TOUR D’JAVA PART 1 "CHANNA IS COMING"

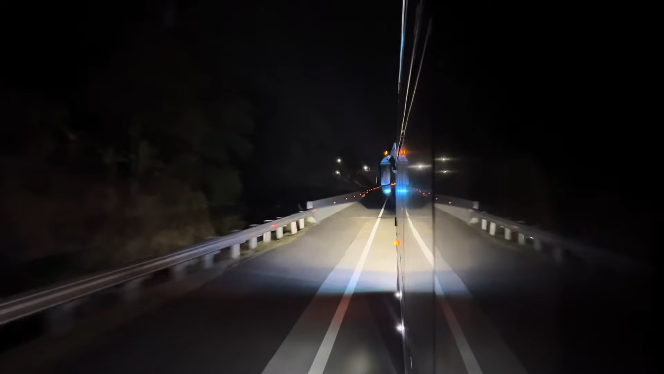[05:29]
Nah ini Bang Eka Ngerekam lewat Di sampingnya bis Terus kemudian Sampai di siang hari Ini Bang Eka Ngerekam Kita bisa lihat Ini melewati Tol Semarang Yang cakep banget Pemandangannya